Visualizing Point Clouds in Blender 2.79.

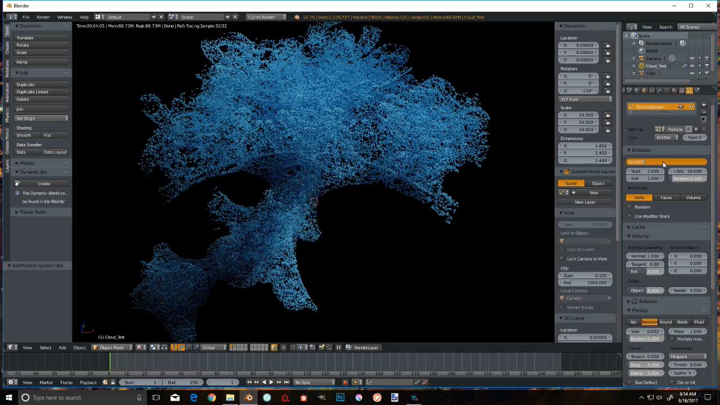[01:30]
Oh, goodness. This may take a moment to render. And we're rendering, and we're rendering. Eww, it's a blue tree.